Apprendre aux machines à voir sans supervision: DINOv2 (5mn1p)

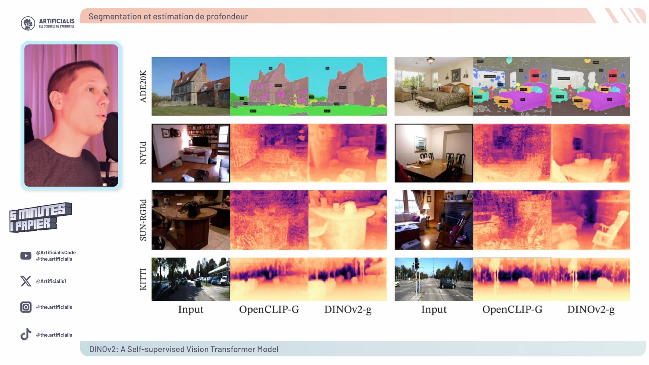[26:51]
Pour vous donner quelques exemples de ce que permet de faire Dino V2 plus concrètement, on prend des images à chaque fois sur la colonne de gauche, on a des images, ensuite vous avez OpenClip et ensuite vous avez Dino V2.
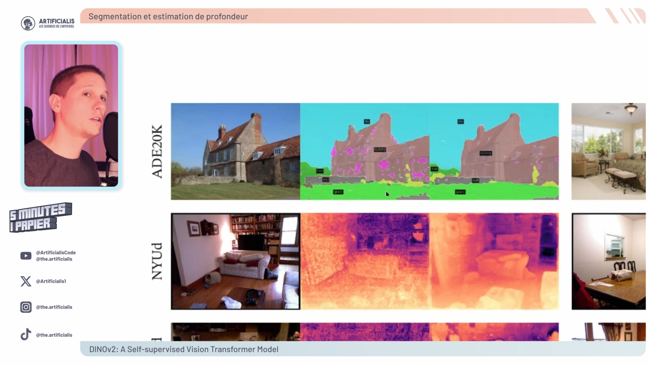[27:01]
Sur la première ligne, on va faire de la segmentation sémantique, donc on va prendre les représentations créées par Dino V2 ou par OpenClip et on va juste entraîner la dernière couche pour faire de la segmentation ou pour les trois lignes du bas, on va faire de l'estimation de profondeur. Donc on va pouvoir visualiser, on va pouvoir voir la qualité en fait des prédictions qui sont faites avec les différentes représentations. Donc vous pouvez voir que ce soit par exemple la segmentation sémantique,
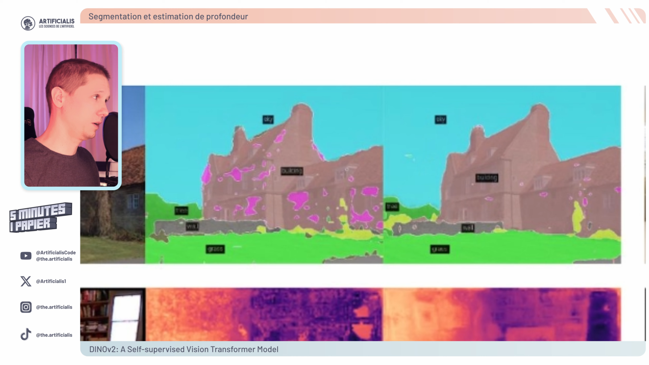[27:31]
quand elle est faite avec les représentations qui sont créées par Dino V2,
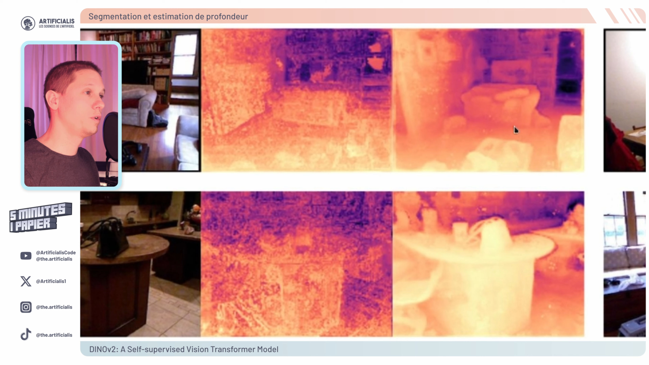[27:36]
on obtient beaucoup moins de bruit et une qualité de la segmentation qui est bien meilleure si on la compare avec l'image de base et également lorsqu'on fait de l'estimation de profondeur,
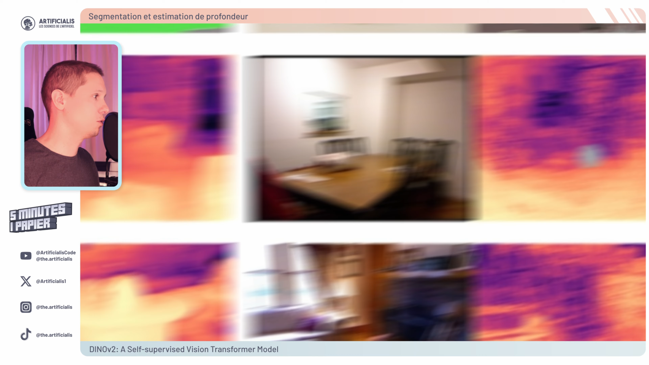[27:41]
on a beaucoup moins de bruit et une estimation par exemple vraiment sur cette image-là ou sur cette image-là OpenClip ici fait une prédiction qui est très mauvaise
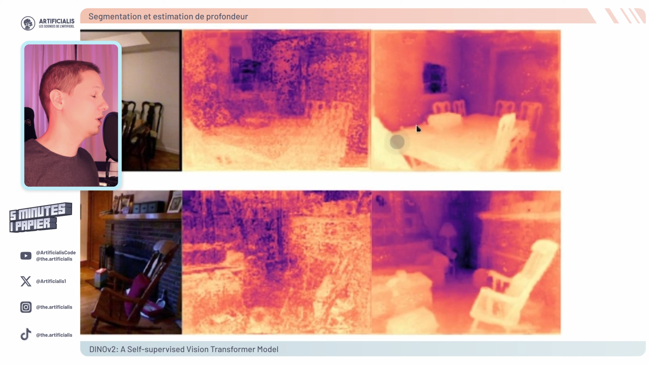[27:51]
alors que Dino V2 ici fait une prédiction qui est plutôt bonne. Ici également, on peut voir qu'on a une estimation qui est bien meilleure également pour la segmentation sémantique ici on peut voir qu'elle
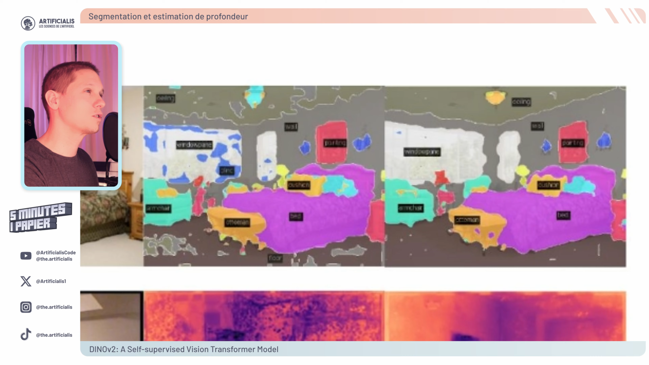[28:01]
est bien mieux faite avec les représentations créées avec Dino V2. Autre exemple, ici vous pouvez voir également de la segmentation mais cette fois avec des exemples qui sont
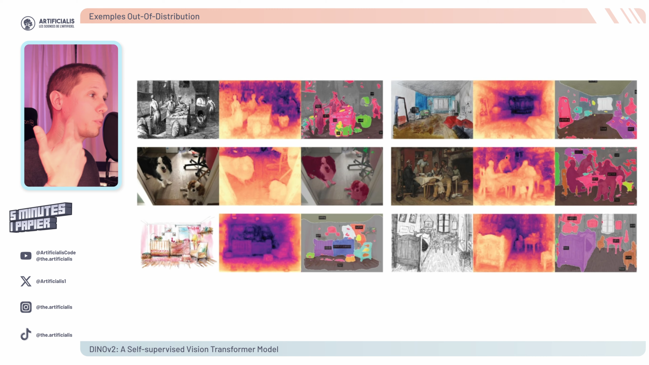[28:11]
out of distribution c'est-à-dire qu'on va prendre des images qui sont très différentes du jeu d'entraînement ou du jeu de pré-entraînement par exemple vous avez c'est le cas ici ou le cas ici quasiment dans toutes les images où cette fois on a des dessins et donc là on peut vraiment tester la qualité des représentations et
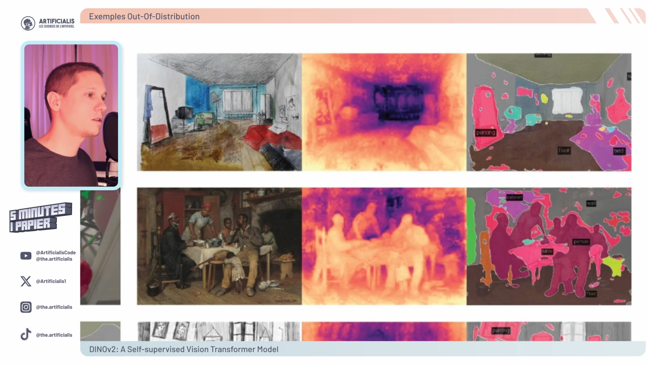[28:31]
ça va permettre d'avoir des représentations qui sont assez générales pour pouvoir ensuite entraîner une méthode sur à peu près n'importe quel type de données visuelles. On peut voir que lorsqu'on fait de la segmentation sémantique avec Dino V2 même lorsque c'est sur un dessin comme celui-ci on